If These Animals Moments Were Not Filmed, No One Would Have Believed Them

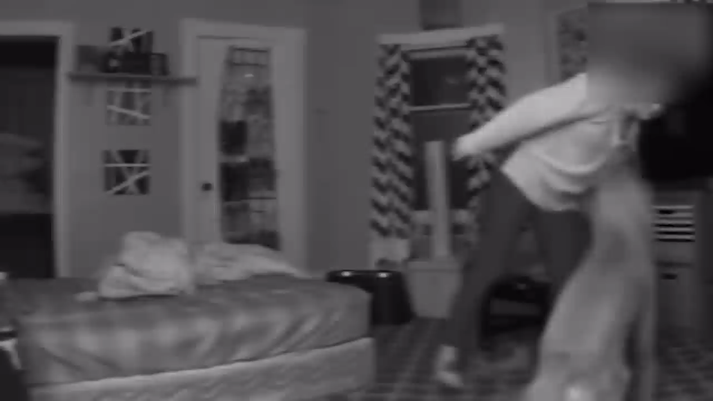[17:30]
her dog came to the rescue and helped her to sit down
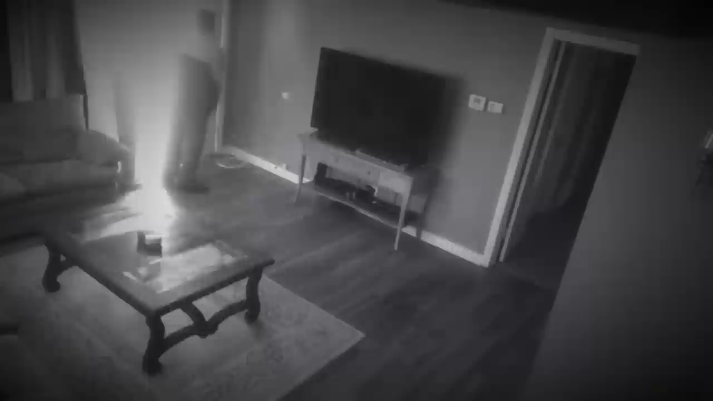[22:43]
in the wrong house he first tried to steal the tv and when he saw that the woman had seen him
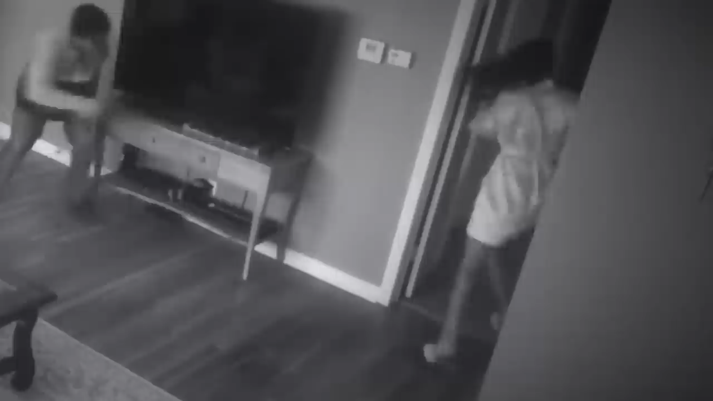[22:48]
he tried to attack her luckily she was
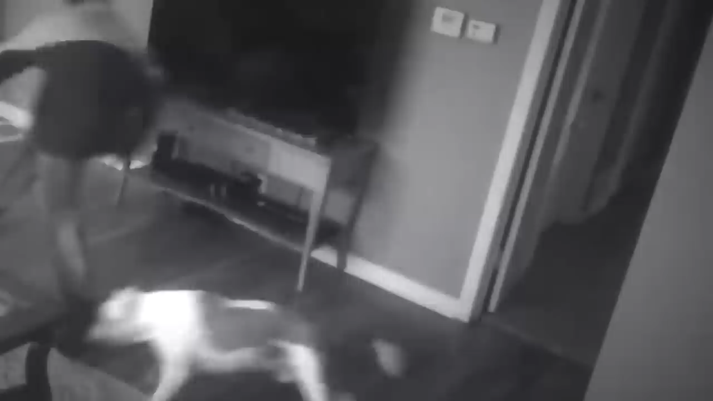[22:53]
not alone her brave pit bull was there to protect its owner and its house yeah he definitely won't attempt a robbery for a long time now this
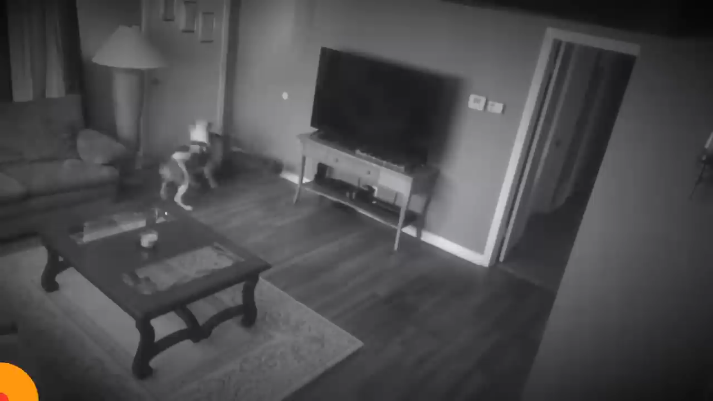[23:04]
man thought he could rob the woman but that's impossible when a protective dog is with her the canine stood in a defensive position